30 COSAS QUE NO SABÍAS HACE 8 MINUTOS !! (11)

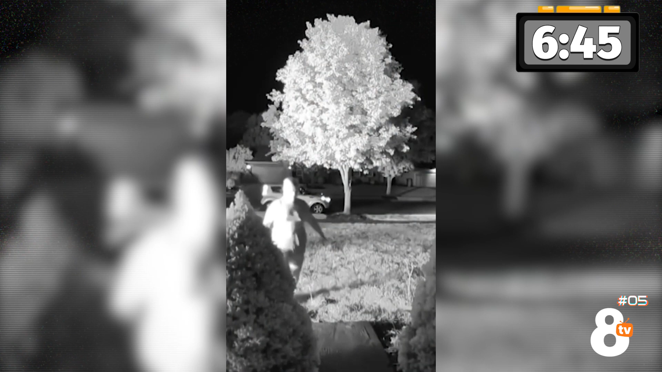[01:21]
cuando al pasar por la calle frente a la vivienda, notó que el garaje estaba prendido en llamas. Veamos qué pasó.